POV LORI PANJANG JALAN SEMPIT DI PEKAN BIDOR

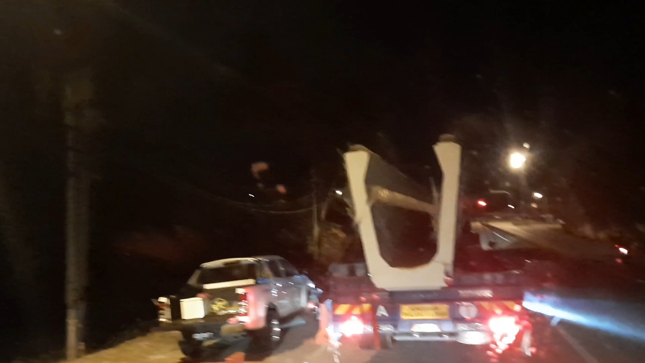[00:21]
Kau kena AES lah. Lepas. Kanan lepas lagi, ada dua kaki lagi. Jangan, straight dia. Kiri pun lepas, kanan pun lepas. Ngam.
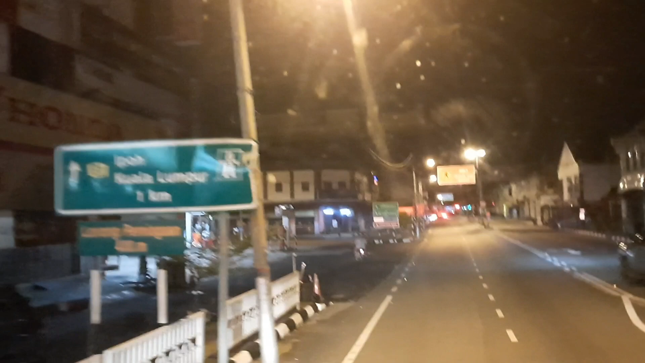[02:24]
Tengok ini kereta. Ha. Oh iyalah. Ini kereta mau potong juga.
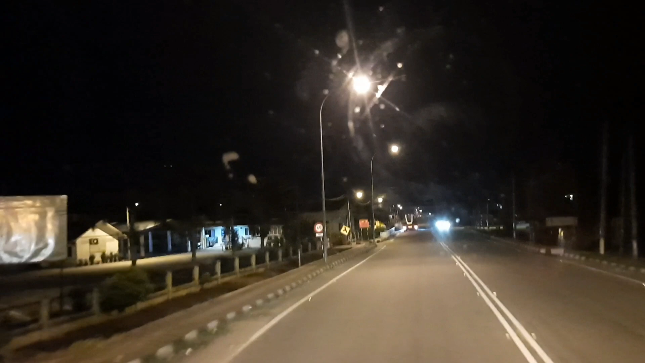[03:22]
Boleh macam mana? Mau depan kali mau naik pun itu ada pokok apa? Divider ni ada tinggi sikit. Lepas itu baru ada
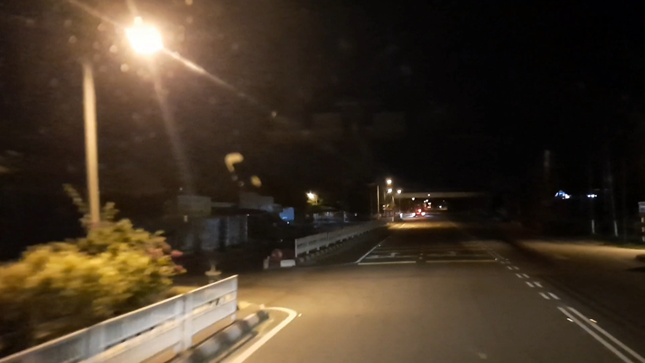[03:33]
rendah. Ya. Divider mau naik pun tak boleh banyak juga. Lagi ada saya buat lagi. Mau kira juga itu sembot. Ha? Siapa mau kasi jatuh itu sembot?